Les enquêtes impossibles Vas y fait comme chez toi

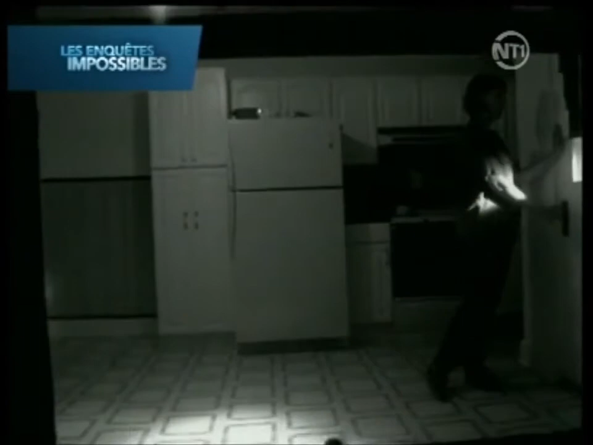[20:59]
Elle est rentrée chez elle suffisamment en avance pour simuler l'agression avant le retour de son mari.